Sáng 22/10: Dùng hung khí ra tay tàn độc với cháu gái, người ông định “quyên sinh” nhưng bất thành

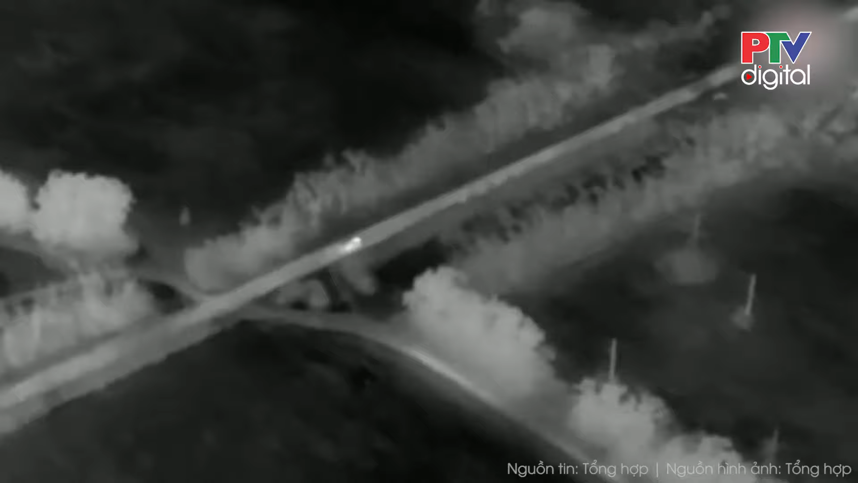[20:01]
các UAV góc nhìn thứ nhất FPV của Ukraine đã phá hủy 8 xe chiến đấu bộ binh BMP-2 và 3 xe tăng T-80BV,